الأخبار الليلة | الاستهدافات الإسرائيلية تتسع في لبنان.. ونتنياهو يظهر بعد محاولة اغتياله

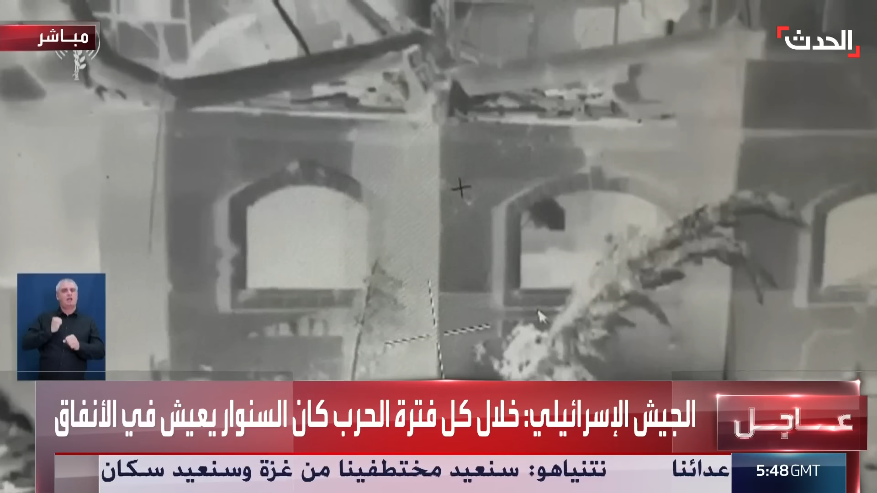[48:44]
مدرسة حير عملت في حي تل السلطان ميزت 3 مخربين، كانوا 2 هاجموا وردوا عليهم الجيش واشتبكوا معهم